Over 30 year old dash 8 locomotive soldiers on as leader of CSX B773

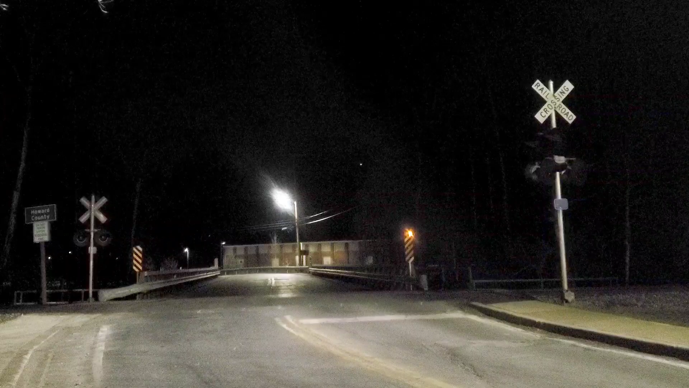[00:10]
Now the crossing's just lit up. I had to pause it for a second. Give that car some courtesy.